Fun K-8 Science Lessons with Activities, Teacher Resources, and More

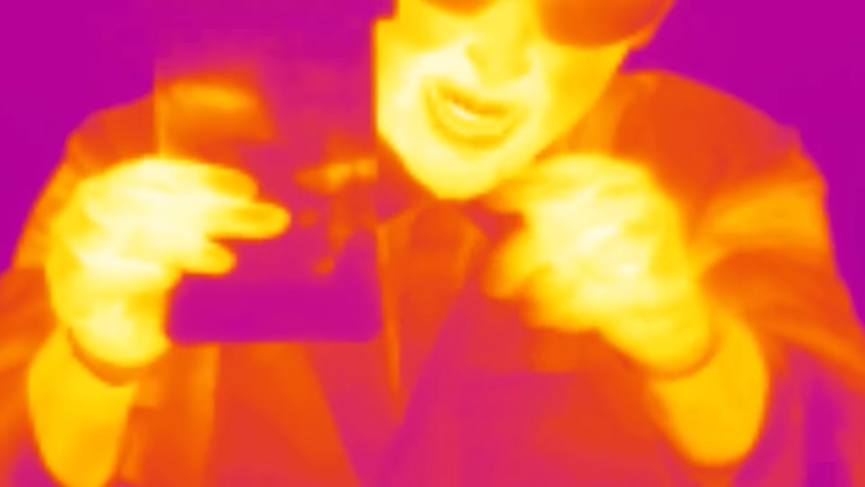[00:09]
Watch, all I do is I squeeze the water and when I shake it up we see it starts to get cold.
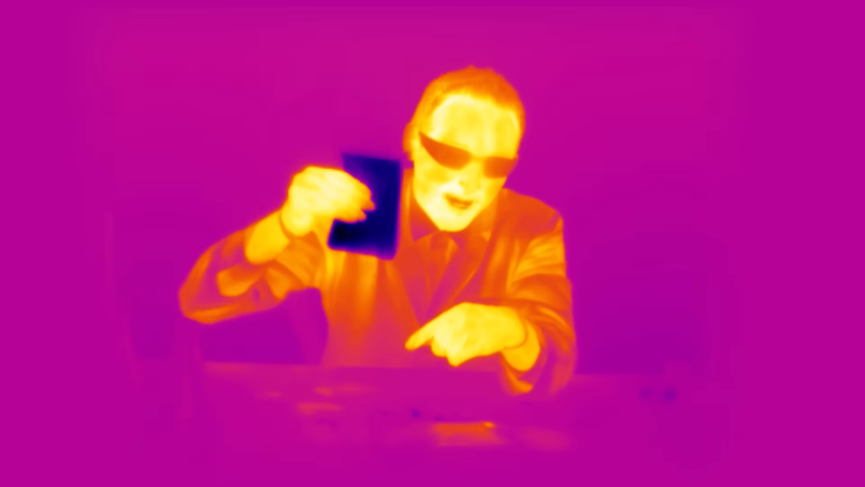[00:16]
Right before your eyes you can see the heat difference with this special camera.
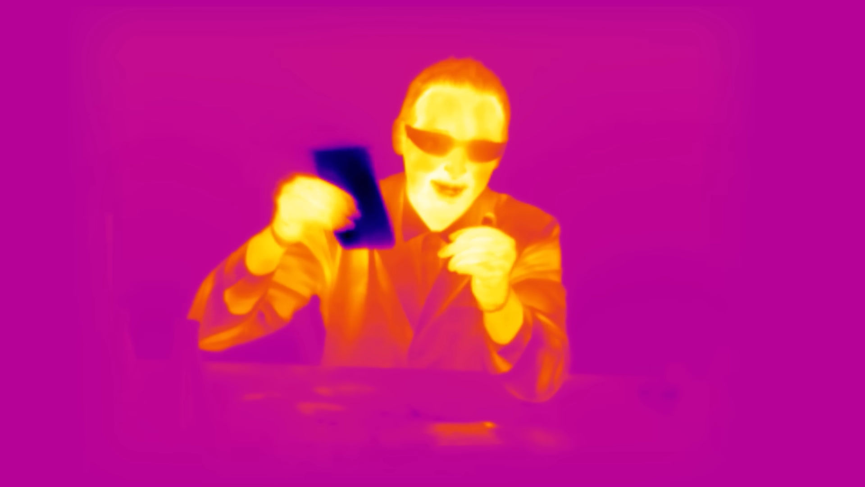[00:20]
Now if I touch this to my skin, oh yes that feels so cold, you might be able to see some cooling down of my skin.
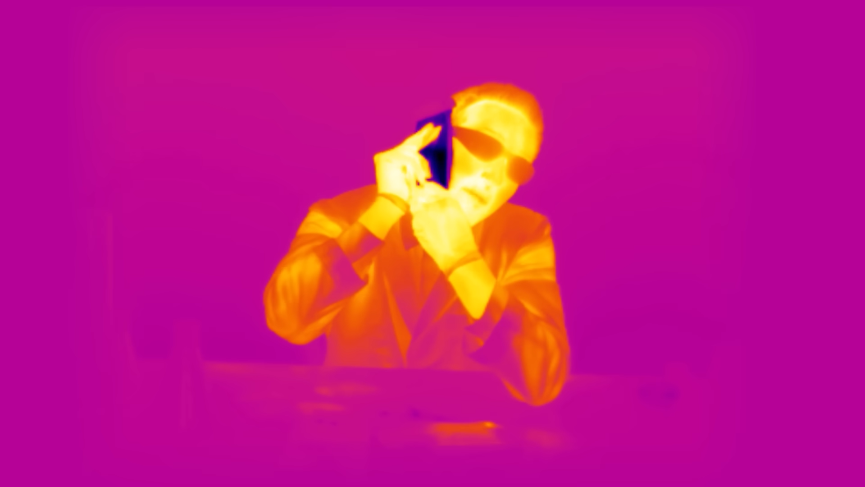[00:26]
In fact a hot pack can work in the same way.
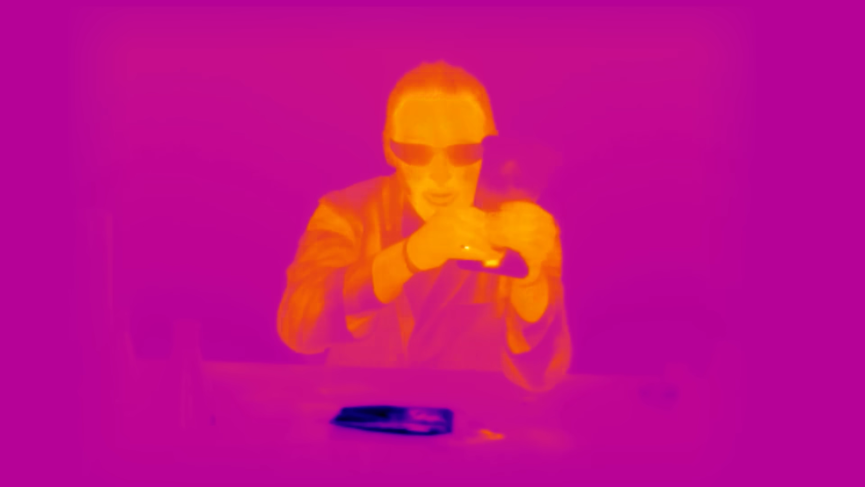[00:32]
I'm gonna squeeze this one and shake it up. I'm gonna shake them both up.
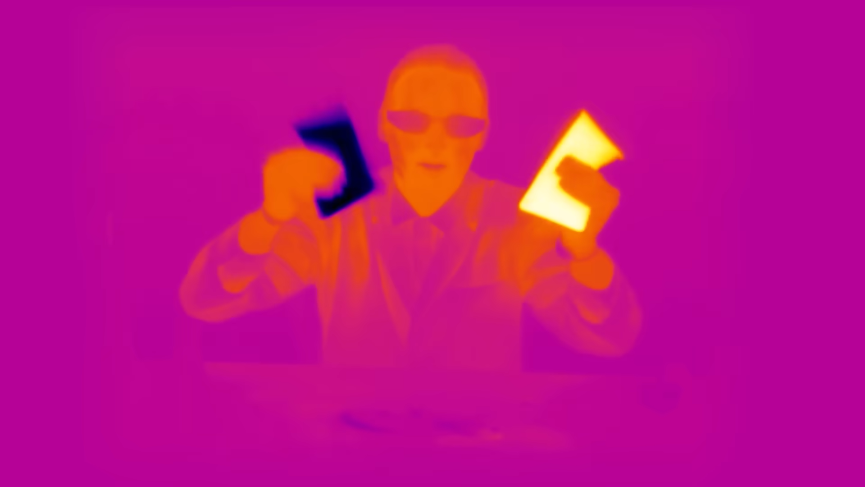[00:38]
You can see the difference. One's hot, one's cold. I'm gonna put them on the sides of my face.
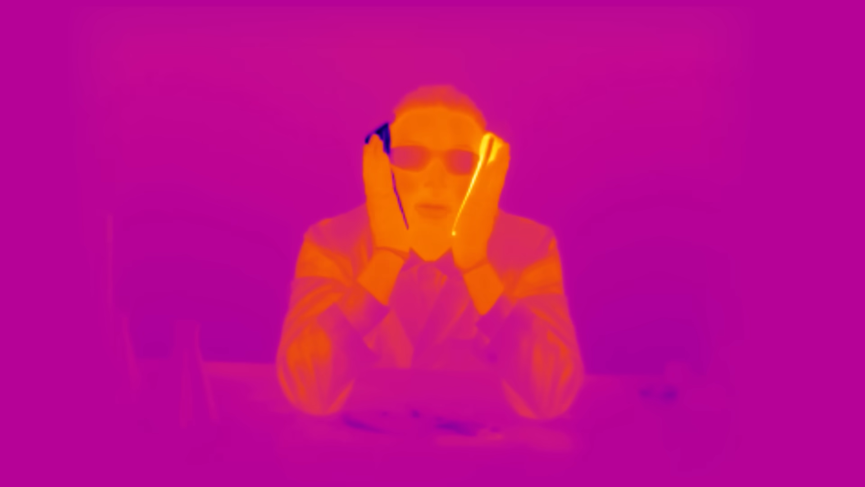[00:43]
Wow, that's really hot. Can you see the difference? Yes. Hey I'm Dr.